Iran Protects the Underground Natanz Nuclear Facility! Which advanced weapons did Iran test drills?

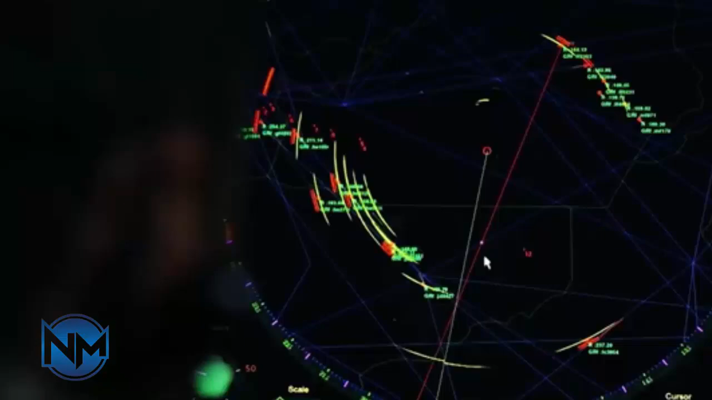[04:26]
The US-Cordod's T-TELAR is intended for low-flying targets such as cruise missiles and drones, and can detect 48, track 10, and engage two enemy targets.